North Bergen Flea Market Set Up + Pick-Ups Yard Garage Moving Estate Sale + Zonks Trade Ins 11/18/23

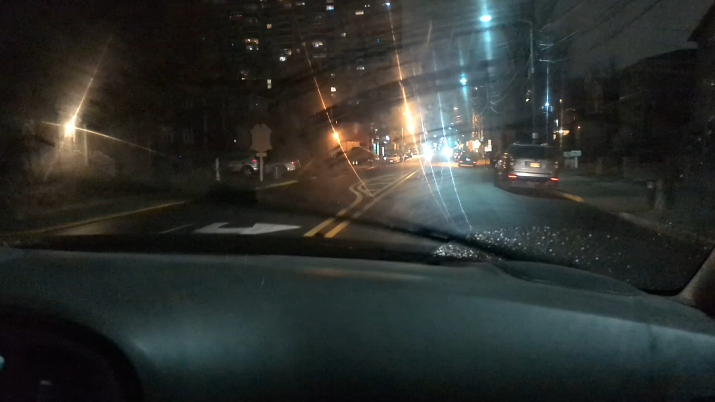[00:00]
all right North Bergen today yeah on the way selling with AJ not sent up by myself
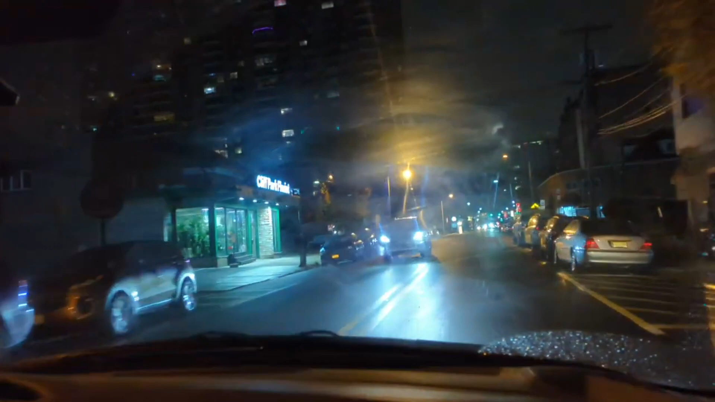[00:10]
gonna do a little shopping I'm gonna see if I can find some stuff maybe that's a weird market it's very hit or miss oh look they're doing a decor decoration Christmas decorations been up already really I didn't notice it until today well we haven't been out at night down this block but I know when
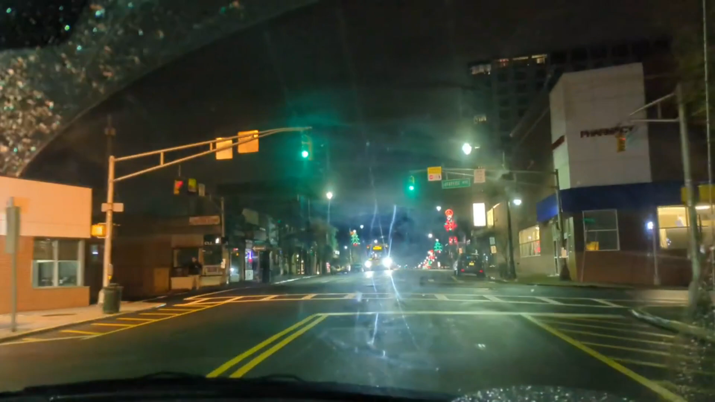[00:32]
I drive to Connie they have them up in here's the funny thing but I guess maybe they have more telephone pretty these are new this year yeah no they're nice I was gonna say
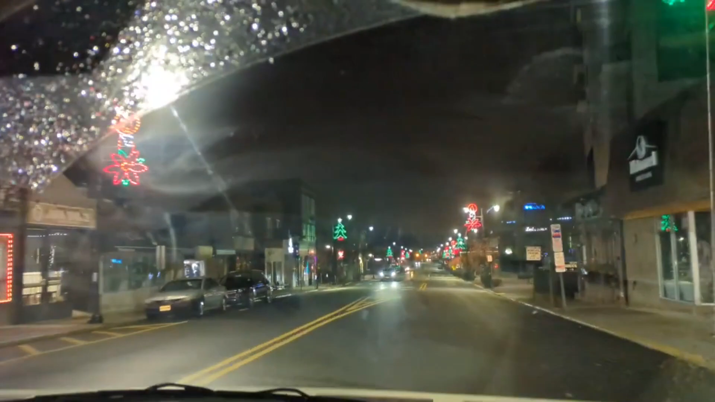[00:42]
doesn't it look like there's more on the right-hand side than left-hand side for some reason or maybe they're still putting them up do you get what I'm saying there's more on the right-hand side than the left-hand side those are new those are really pretty yeah it's a tree it's it's a candle it's a tree it's a candle it's a tree it's a candle
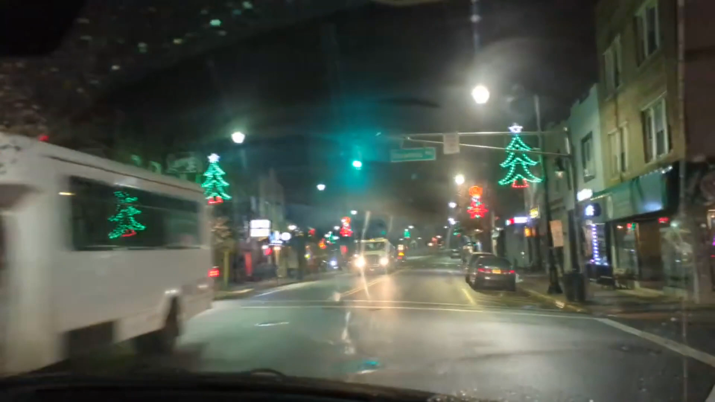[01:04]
nice they mixed it up a little bit trees and candle does it go both ways it only goes on the I guess that's a major strip ends over here and then probably goes further down this way because yeah there's more more like businesses what is this guy garbage garbage garbage we so close to that car like go
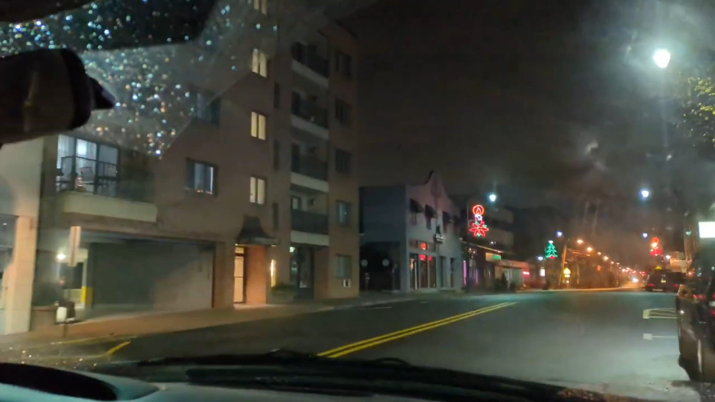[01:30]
on back it up oh and that ends right about here well this is the end of the business district um I don't know well there's a soldier see him there's a
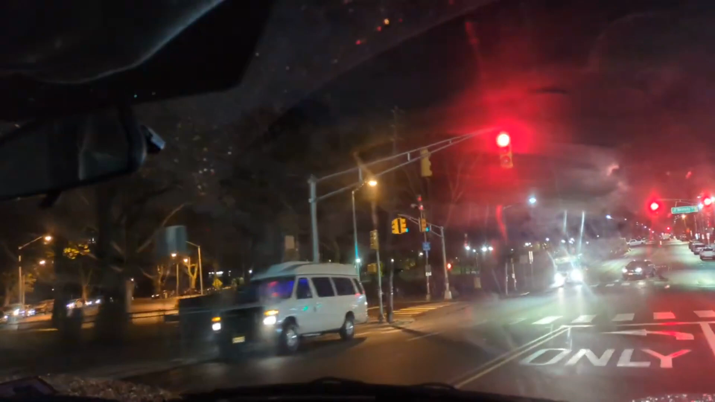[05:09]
related that's Ellen's car I don't know if I can in front wear lights on there's a basket